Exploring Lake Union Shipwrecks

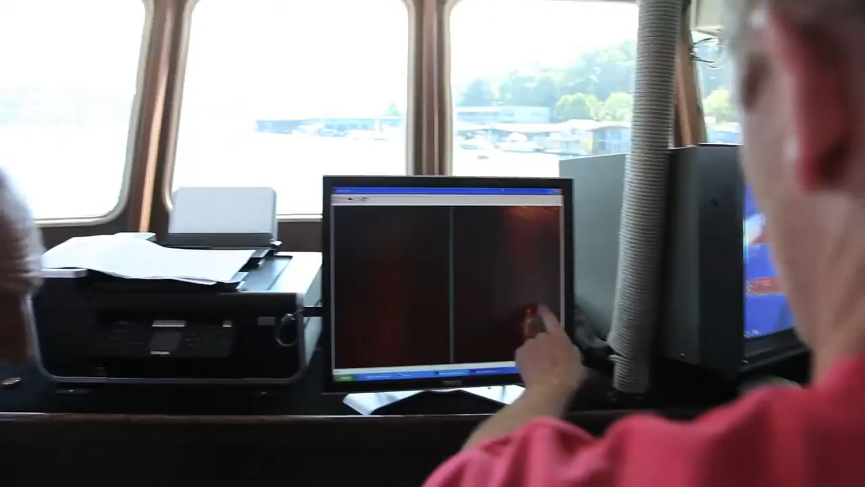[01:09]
Yeah, it kind of looks like something. Yeah, it certainly does.
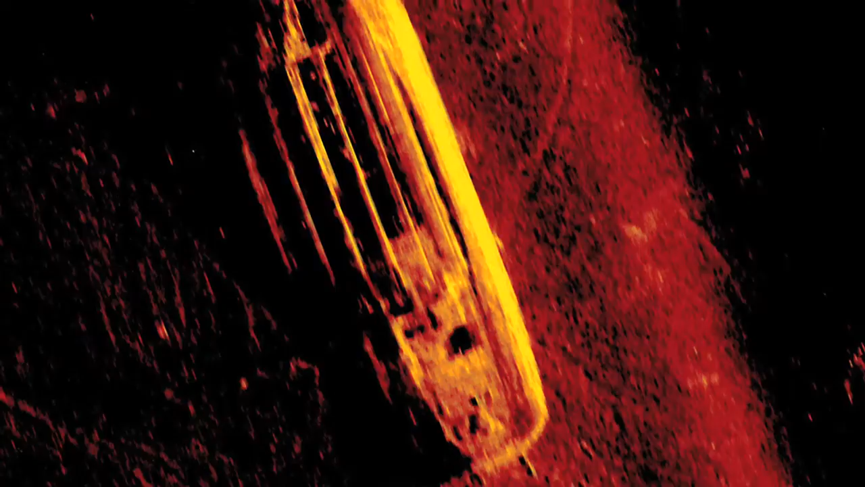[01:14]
They came up with some real fascinating images. Yeah, that would be worth checking out.
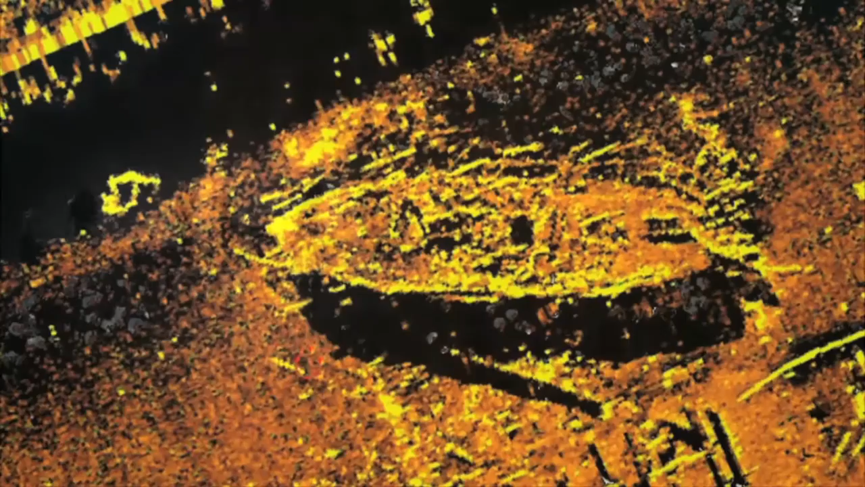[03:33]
And this kind of started our intrigue of trying to figure out what all these lumps and these bumps from the side scan survey were.